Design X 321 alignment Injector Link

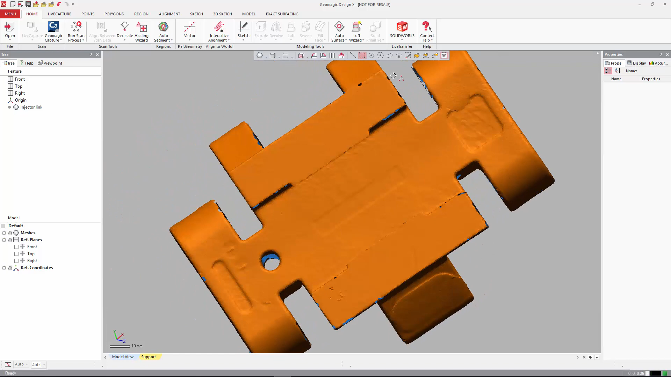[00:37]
And it's important that we kind of have a look at the part and see that, you know, yeah, we have some things that we can kind of identify here as cast surfaces just based on surface texture.
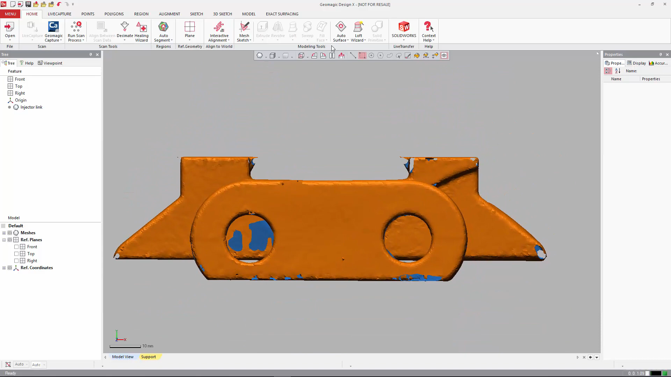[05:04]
Look at the left view for a quality check, right view, top view.
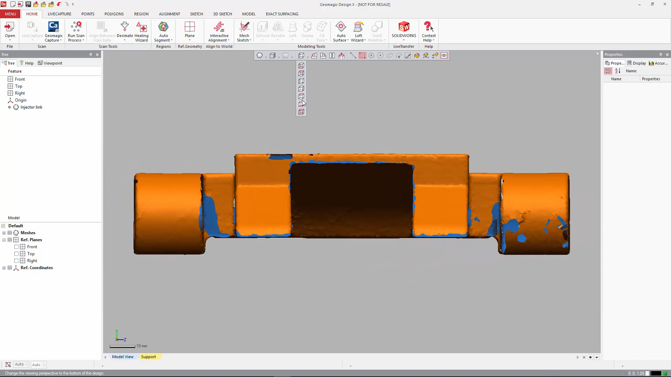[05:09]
And that's normally the basic way of how we quality check an alignment.